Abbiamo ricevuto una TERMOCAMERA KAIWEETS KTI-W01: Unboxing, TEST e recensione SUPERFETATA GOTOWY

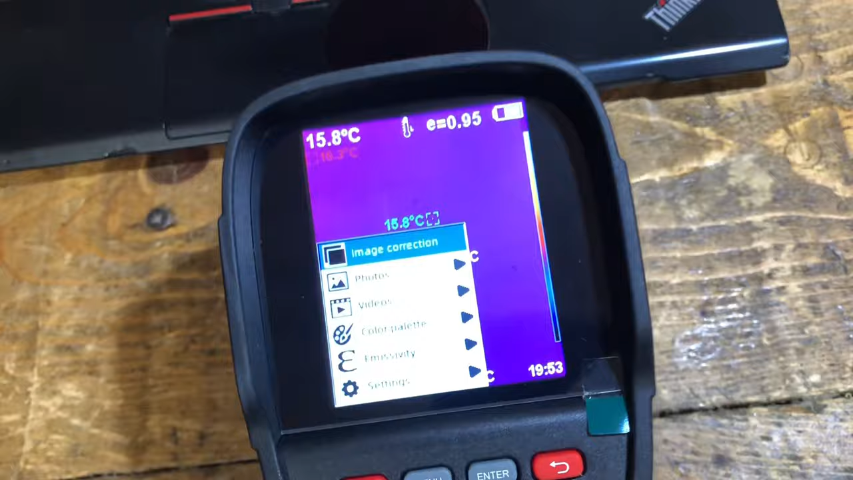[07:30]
On screen: spot 15.8°C
Menu. Abbiamo cose sulla correzione dell'immagine, sulle foto.
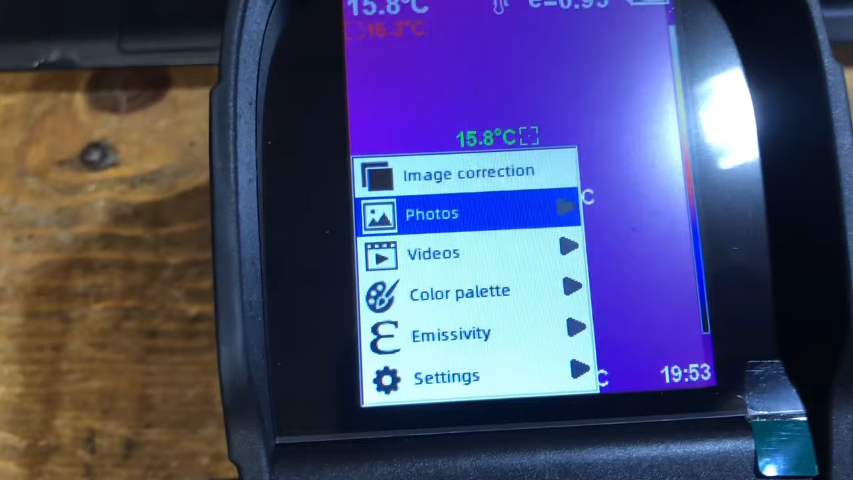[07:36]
Probabilmente.
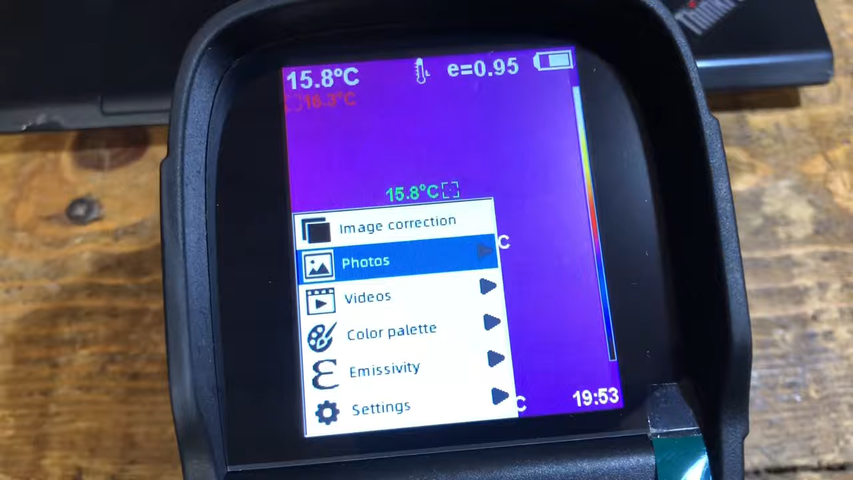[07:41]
On screen: spot 15.8°C
Ecco qua, non mi fa andare. Video, non ce ne sono.
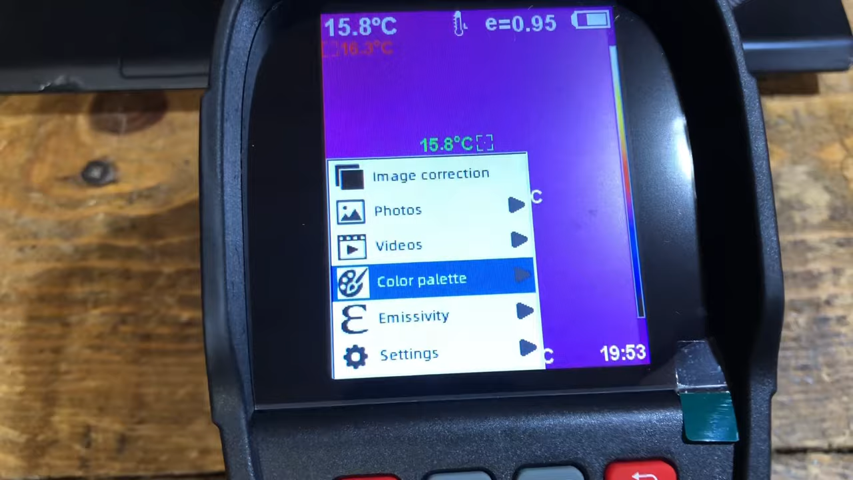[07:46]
Color palette. Ma io come seleziono? Ah, devo premere enter perché sono un coglione.
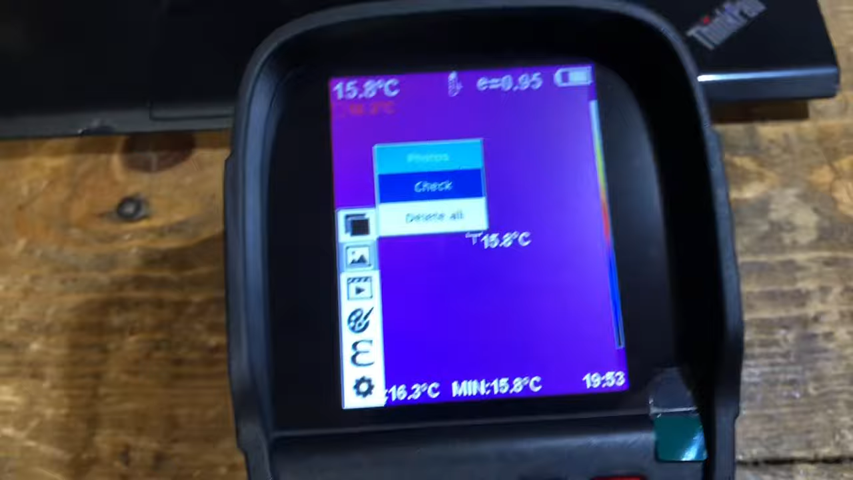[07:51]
On screen: spot 15.8°C, min 15.8°C
Probabilmente ho già delle foto. Check. Vediamo, check.
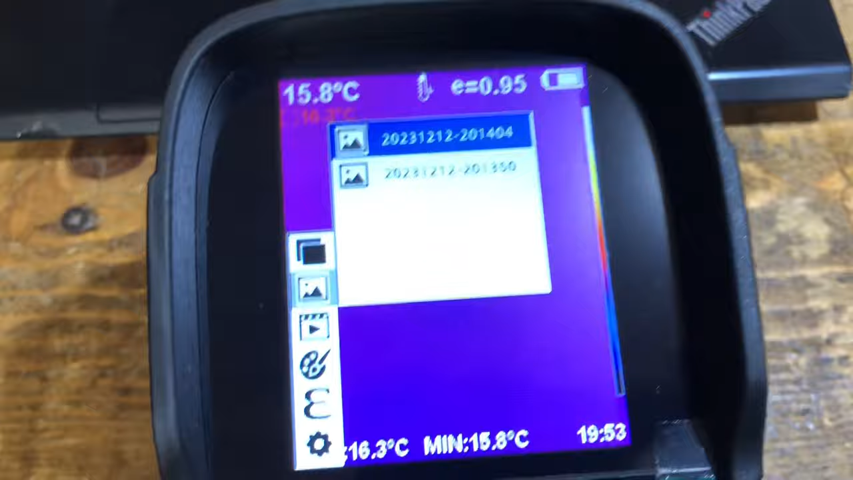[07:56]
On screen: min 15.8°C
Sì, ci sono due foto.
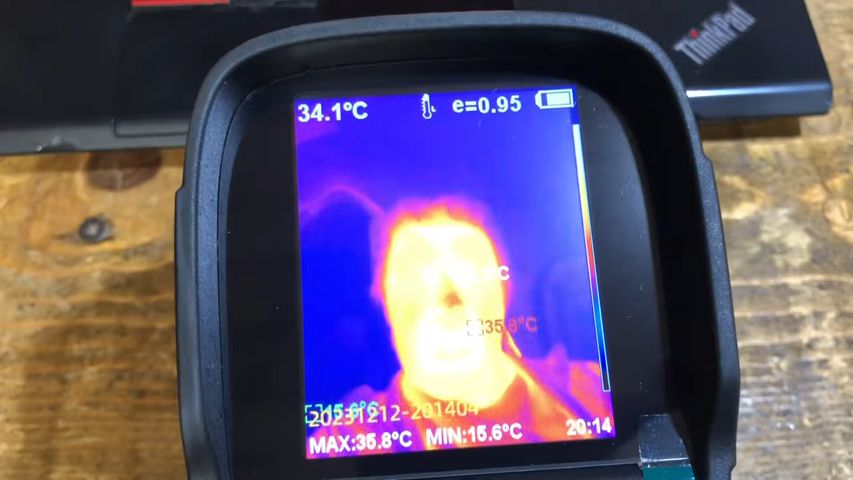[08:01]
On screen: spot 34.1°C, max 35.8°C, min 15.6°C
C'è una foto e c'è una foto mia. Con l'espressione ovviamente da deficiente in termocamera.
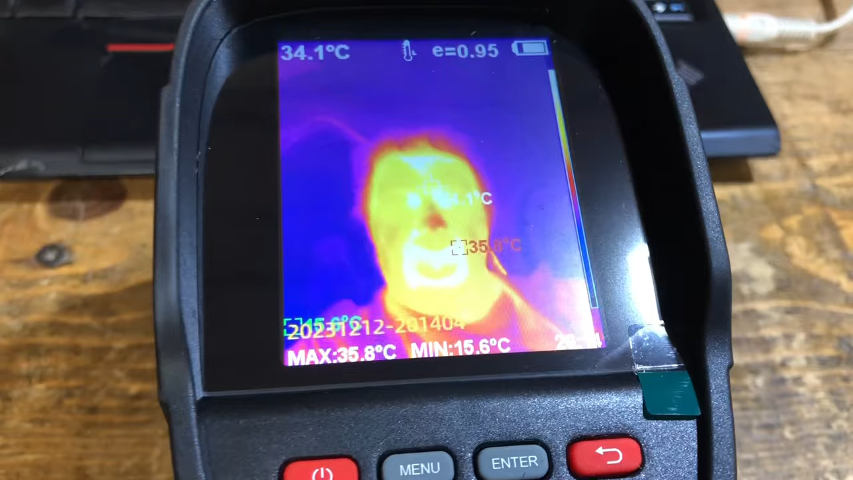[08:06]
On screen: spot 34.1°C, max 35.8°C, min 15.6°C
Molto interessante. Premo indietro e lui va indietro.
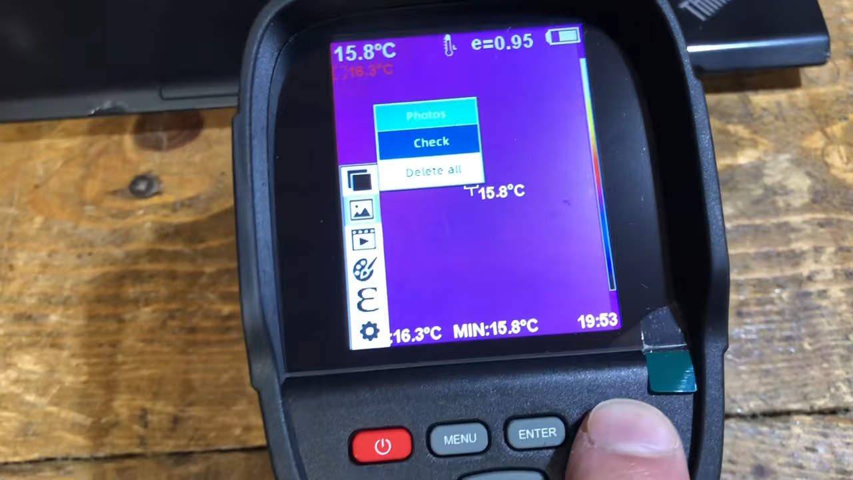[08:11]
On screen: spot 15.8°C, min 15.8°C
Foto, video, non ce ne ho.
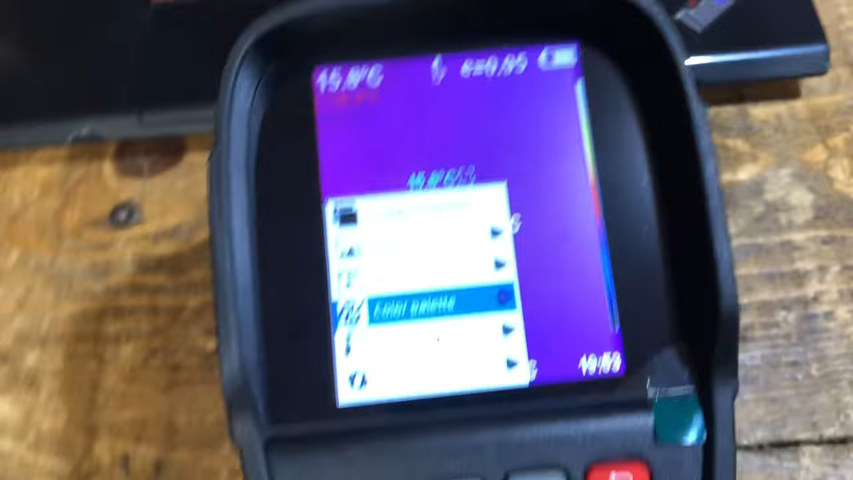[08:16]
Color palette, enter, posso settare la mia palette di colori come mi pare.
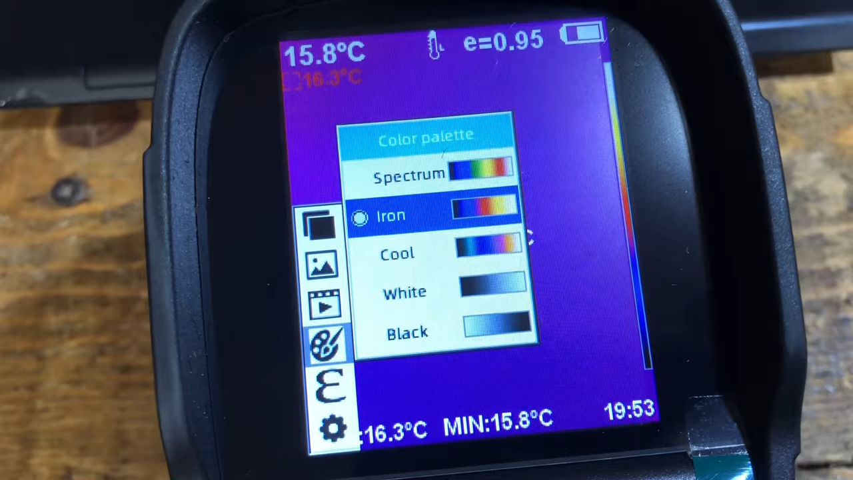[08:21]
On screen: spot 15.8°C, min 15.8°C
L'emissività.
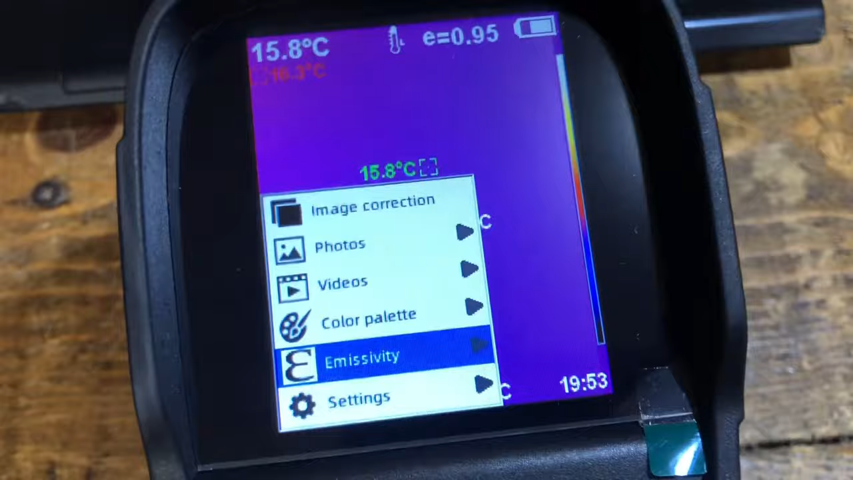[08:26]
On screen: spot 15.8°C
L'emissività è un parametro che riguarda cosa stiamo misurando, cioè cosa stiamo riprendendo con il nostro oggetto.
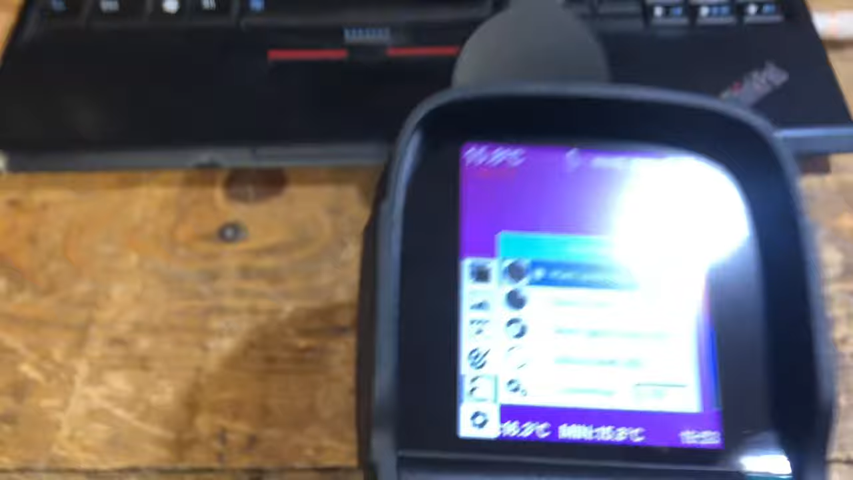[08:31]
E quindi per questo bisogna andare a vedere
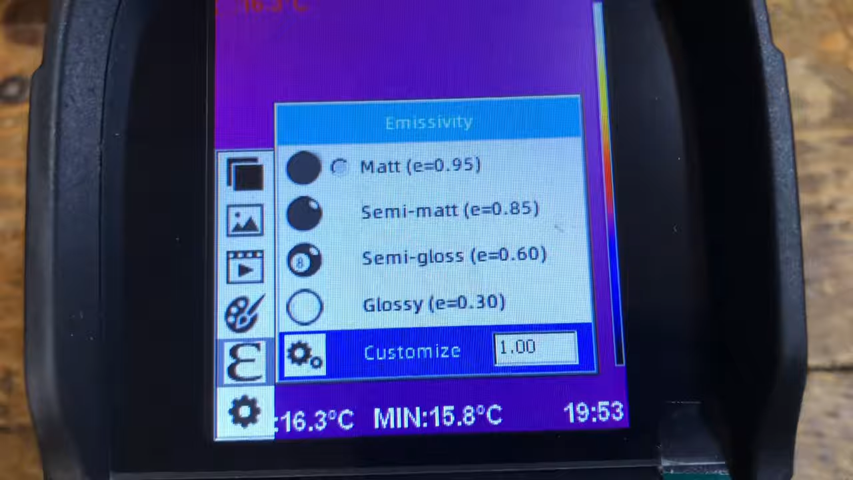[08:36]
On screen: min 15.8°C
il manuale che spiega come settare questo parametro.
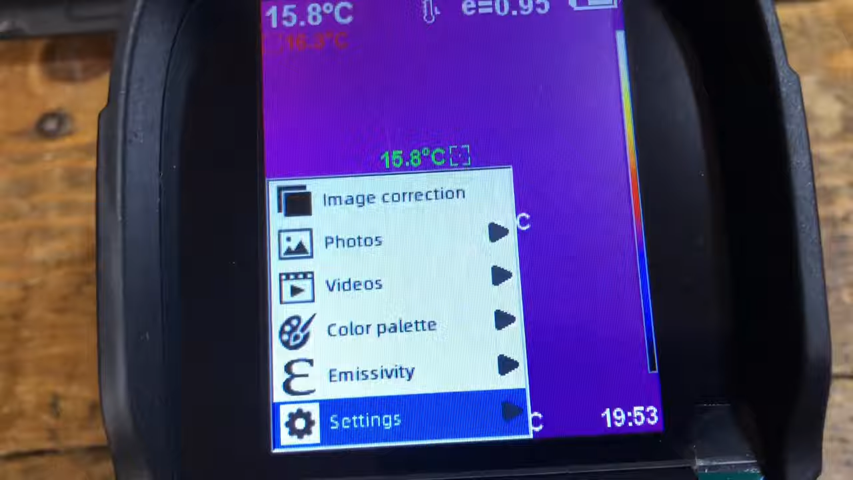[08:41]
On screen: spot 15.8°C
E poi settaggi, vediamo i settaggi in generale. Abbiamo uno shutdown automatico che può essere impostato,